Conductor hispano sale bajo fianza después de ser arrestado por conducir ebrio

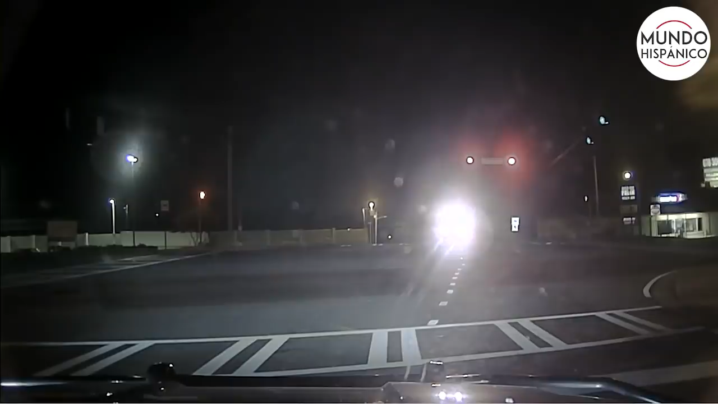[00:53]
Para su mala suerte, a esa hora de la madrugada son pocos los carros que hay en las calles, así es que su presencia sería notoria. Rosado llegó a un semáforo y se encontró de frente con una patrulla policial. Y no era cualquier oficial, se trataba de Benny Peña, uno de los expertos en detectar conductores embriagados. Para salir de la duda, Peña decidió seguir el vehículo de Rosado durante unos minutos, tiempo suficiente para darse cuenta de que algo no andaba bien con él.
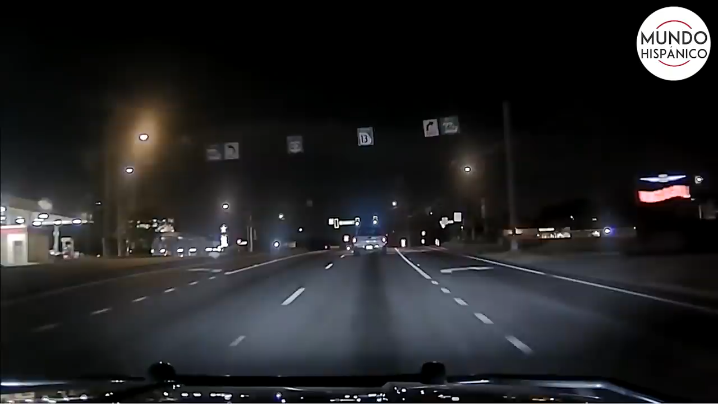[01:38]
Era probable de que fuera texteando o incluso durmiéndose por el cansancio, pero también muy posible de que estuviera intoxicado.
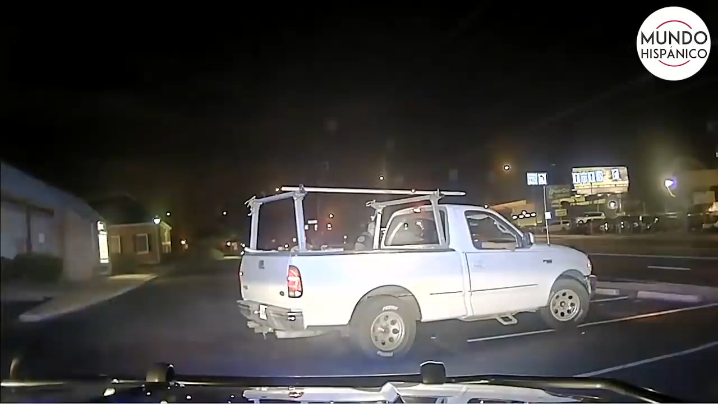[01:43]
Casi de inmediato el uniformado se dio cuenta de que lo más seguro era que se trataba de otro conductor borracho, de esos que cuenta por montones durante los fines de semana. Y es que según Peña, el olor a licor que emanaba del vehículo era notorio, por lo cual le pidió que se bajara de su carro para verificar su nivel de sobriedad. Cuando Rosado se bajó un par de veces, se balanceó como tratando de mantener su postura y comenzó a actuar de manera errática.